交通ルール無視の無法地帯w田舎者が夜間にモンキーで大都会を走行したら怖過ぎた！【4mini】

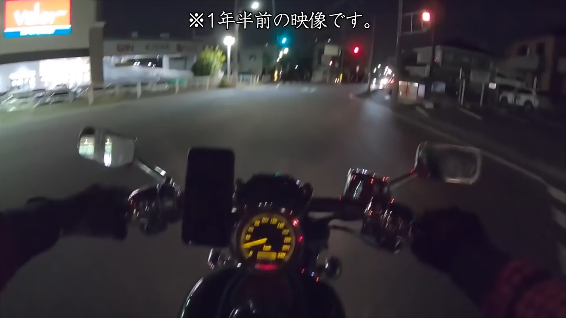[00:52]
回は晴れダビットソンで初めての行動
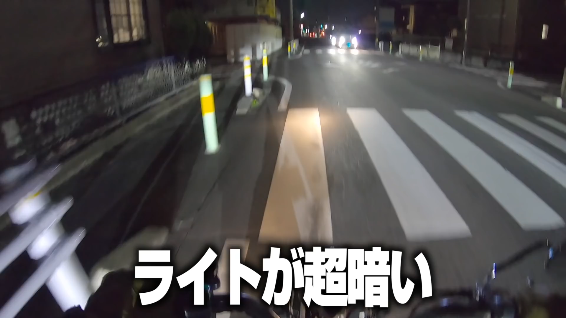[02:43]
ライトが超暗い不安定だしそして寒いし怖いとりあえず左折なる
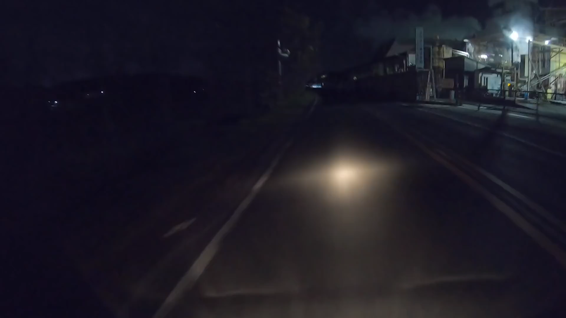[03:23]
うわっ暗いぜまずライトを明るくしたいそしてスピードメーターも直したいほんと自転車よりも遅いかもしれないほんとに行けるのか
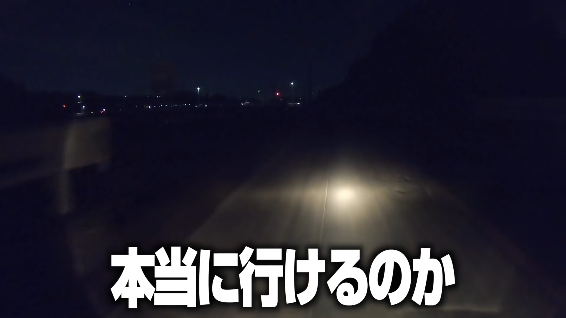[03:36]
あいさん家にたどり着くことができるのか
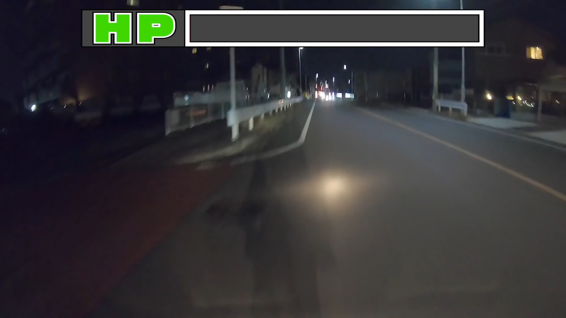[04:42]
全然速さが違うわ
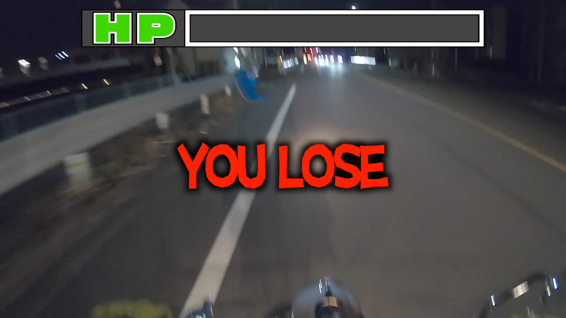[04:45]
向こうの原付が速い好きじゃーで、一足に入れると